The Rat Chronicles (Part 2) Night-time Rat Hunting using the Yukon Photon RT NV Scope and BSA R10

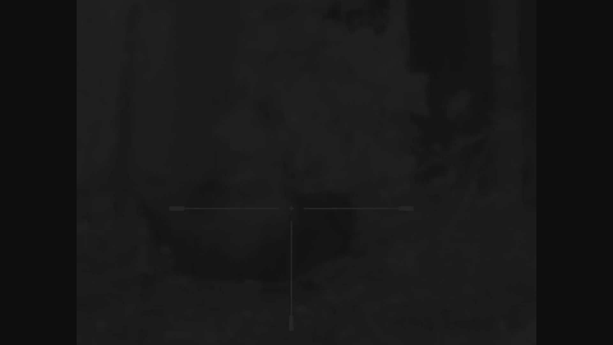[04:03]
So there you go. That's the brace completed. Another dead rat. Another clean kill.